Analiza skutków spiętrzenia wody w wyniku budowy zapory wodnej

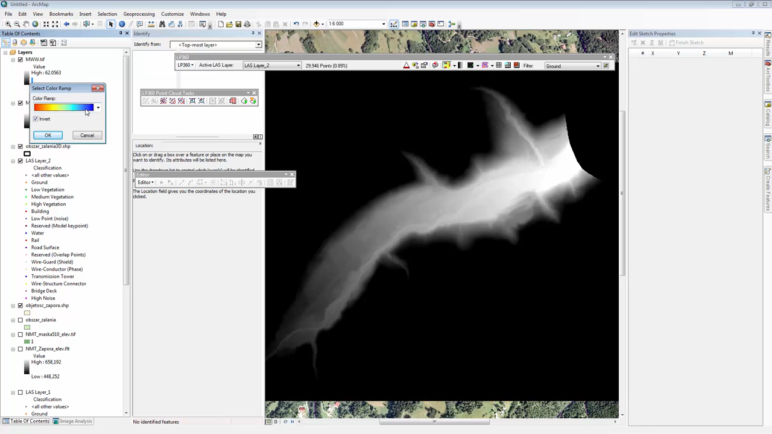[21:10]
Wartości od czerwonego do niebieskiego tam gdzie wartości Największe kolor czerwony Wartości najmniejsze kolor niebieski I przyciśnij OK
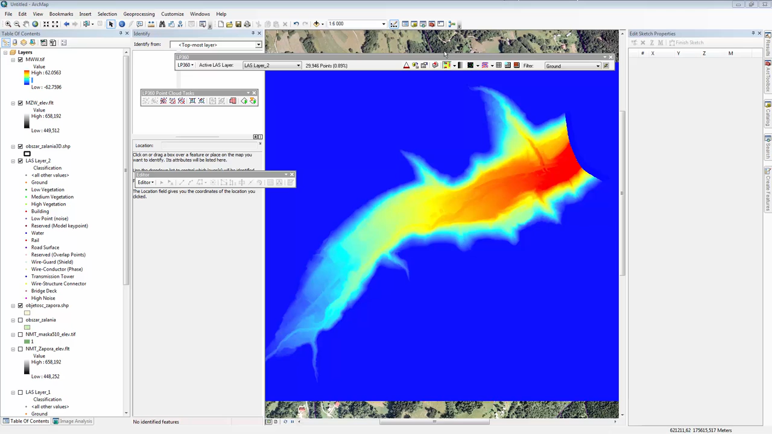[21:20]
W celu dokonania analizy zalania budynków oraz zadania sieci transportowej Dodaj do oprogramowania dwie warstwy Budynki kropka Shape Drogi kropka Shape W tym celu W folderze ćwiczeniowym 10.09 Zapora
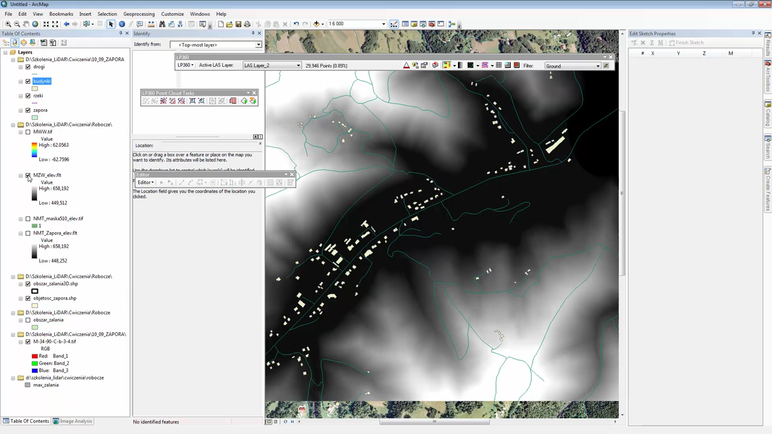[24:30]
Odznacz model wysokości wody Model zwierciadła wody A także Wyświetloną chmurę punktów